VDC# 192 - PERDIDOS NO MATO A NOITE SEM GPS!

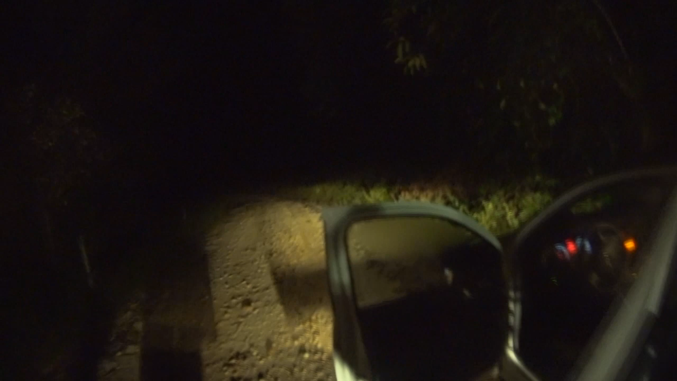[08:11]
Ai meu Deus, olha isso. Nada pra lá, olha que macabro. Mato do lado, mato do outro. E a gente preso aqui.